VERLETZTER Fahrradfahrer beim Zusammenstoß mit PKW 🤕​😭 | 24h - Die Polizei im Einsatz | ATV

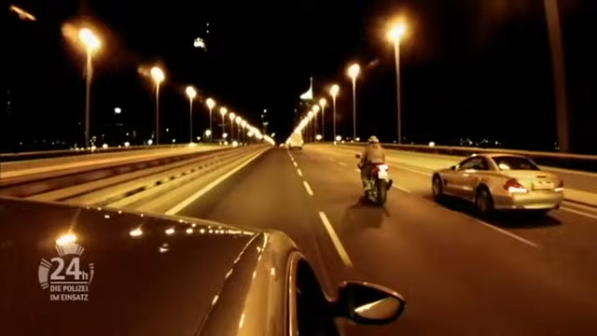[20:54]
Im Zuge der Anhaltung bemerken sie zusätzlich einen Mopedfahrer, der ohne Licht fährt.